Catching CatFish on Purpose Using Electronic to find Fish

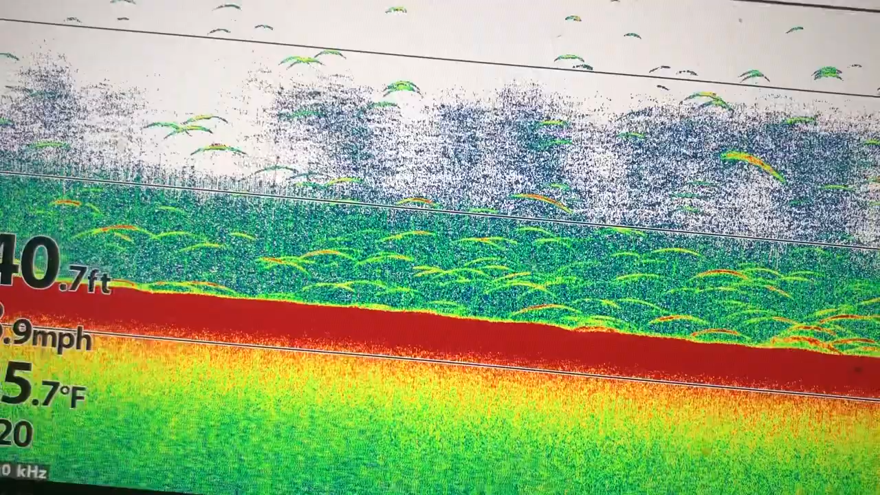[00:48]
Just got on the water this morning, and we're out here just trying to spot some fish and find some quality type fish to catch using our electronics. I probably upgraded several years ago, probably 10, to side image. As soon as they come out with side image, and I got what they call an 0898 is what my first unit was. I got one of them, stuck it on my boat, and I had a really good unit.
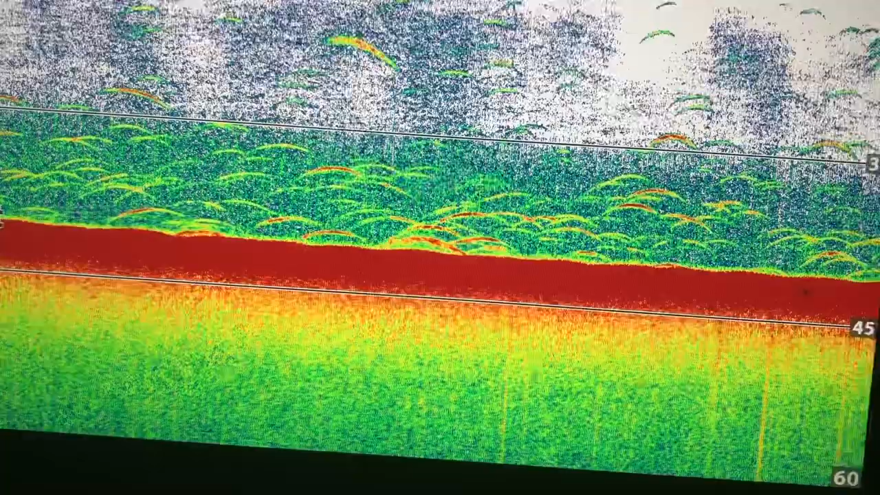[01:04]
Didn't know how to use it, but it really looked good on my boat. Made me look like I was a fisherman. Over the years, I've started to use it. This right here is a Helix 12. I've run a Helix 12, a Helix 9.
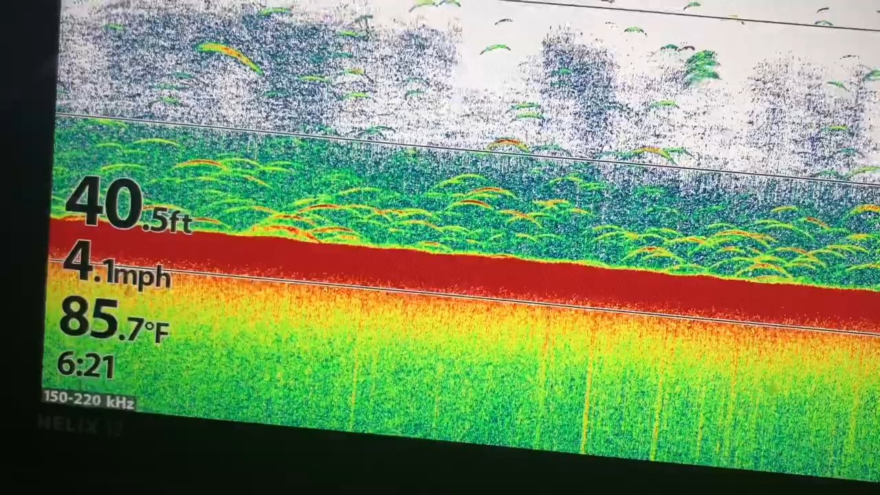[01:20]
On screen: depth 40.5 ft, water 85.7°F, speed 4.1 mph
One of the things that I've done is try to look for fish. We're trying to spot fish to make sure this morning is we're fishing that we're going to be fishing on some fish.
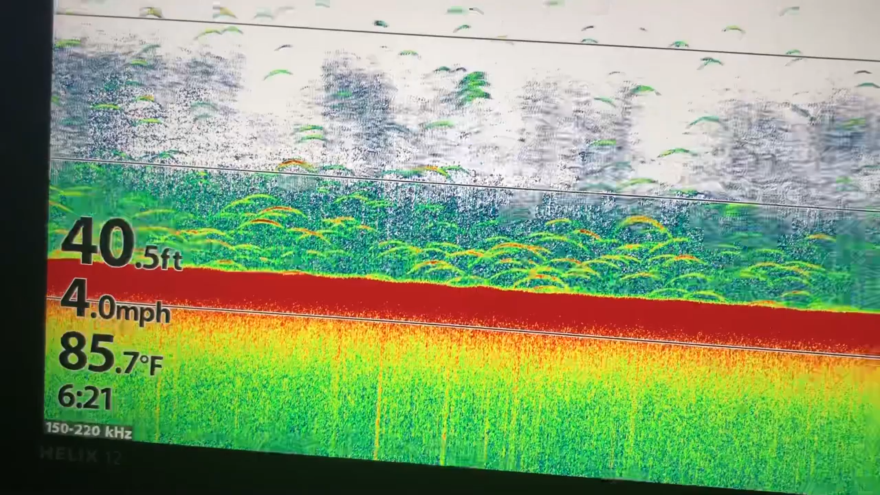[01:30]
On screen: depth 40.5 ft, water 85.7°F, speed 4.0 mph
We've spotted some fish in here.
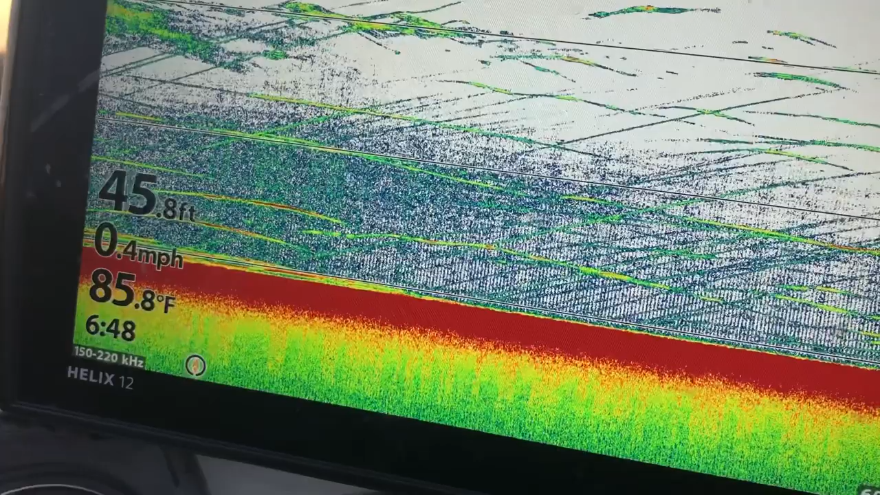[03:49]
On screen: depth 45.8 ft, water 85.8°F, speed 0.4 mph
We just, we've come over these fish, and now we're dragging back through them. I have a 12 set up on my dash.
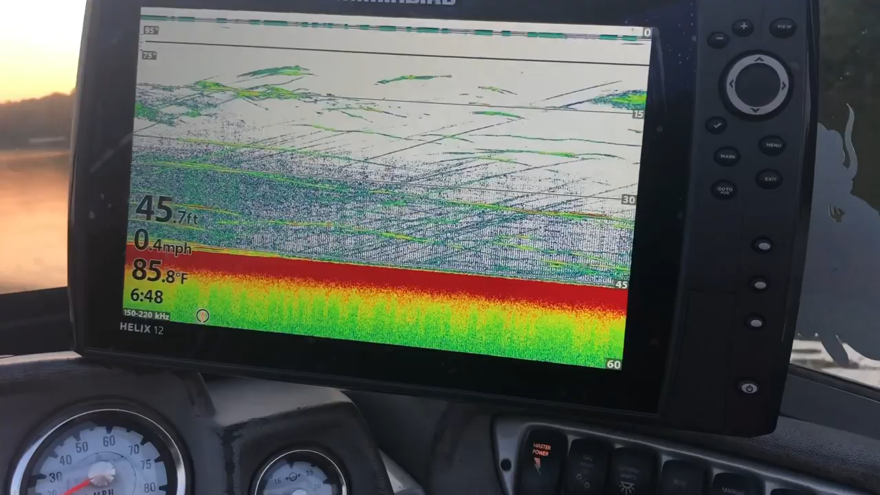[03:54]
On screen: depth 45.7 ft, water 85.8°F, speed 0.4 mph
I use it sort of as my sonar, my down imaging, and side imaging.
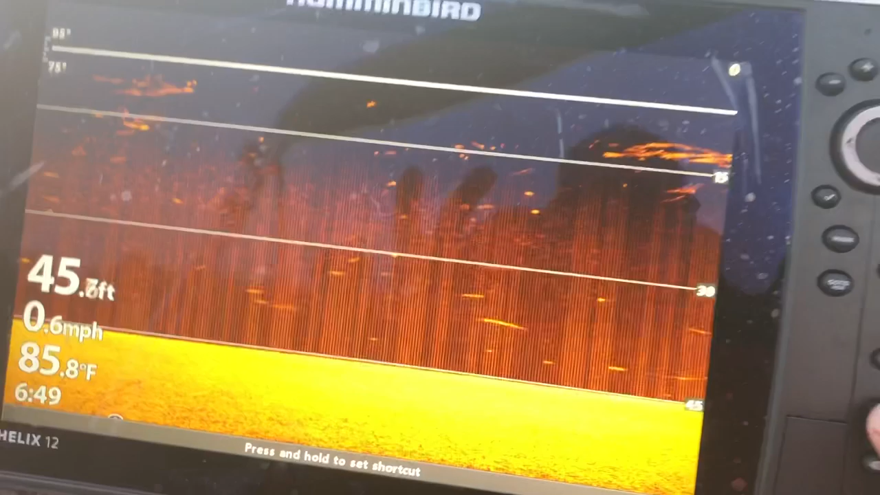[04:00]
On screen: water 85.8°F, speed 0.6 mph
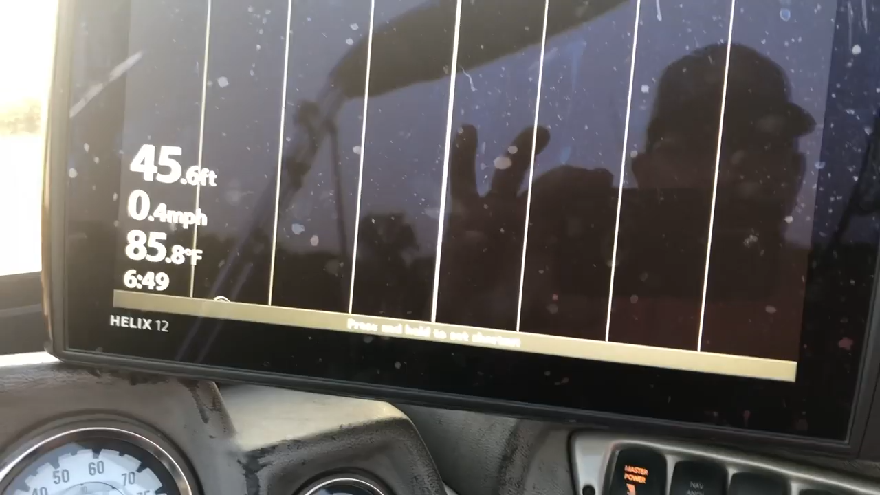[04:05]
On screen: depth 45.6 ft, water 85.8°F, speed 0.4 mph
And I use this right here.